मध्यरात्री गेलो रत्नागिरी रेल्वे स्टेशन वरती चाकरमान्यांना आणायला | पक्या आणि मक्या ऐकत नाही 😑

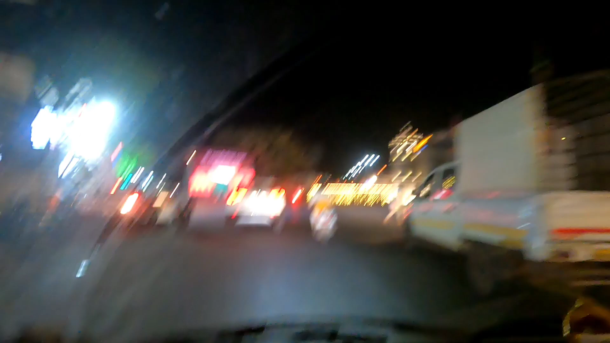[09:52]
मित्र या ठिकाणी आहेत ना आपला रत्नागिरीचा राजा बसतो
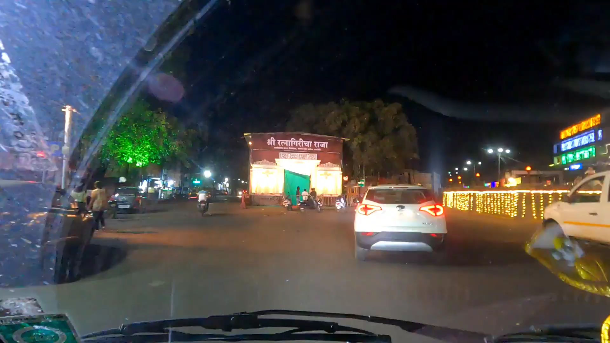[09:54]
श्री रत्नागिरीचा राजा सार्वजनिक उत्सव मित्रमंडळ मारुती मंदिर सर्कल. आणि हे बघा हे आहे आपलं मारुती मंदिर सर्कल